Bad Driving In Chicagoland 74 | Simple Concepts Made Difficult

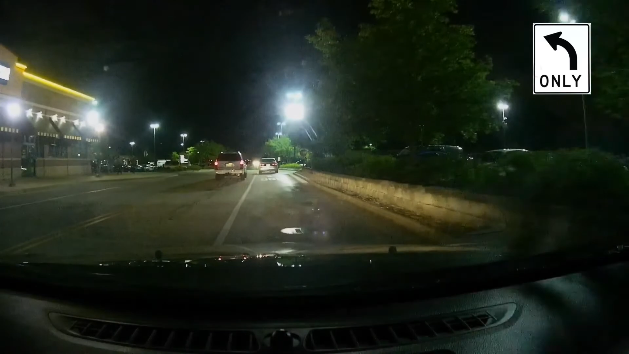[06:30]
supposed to do that. What'd he do? He just went straight from the left turn all the way. Am I supposed to do that?
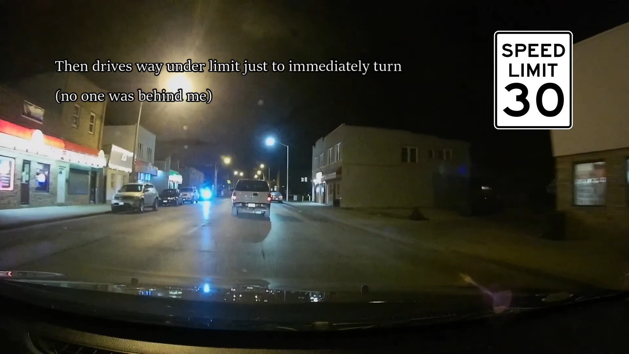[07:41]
Come on, gonna pull out in front of me the turn.